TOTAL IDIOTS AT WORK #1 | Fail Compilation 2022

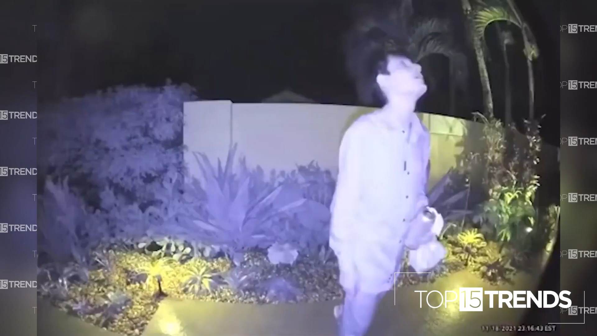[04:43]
jumped on him so he's trying to find out what it was and just wait until the end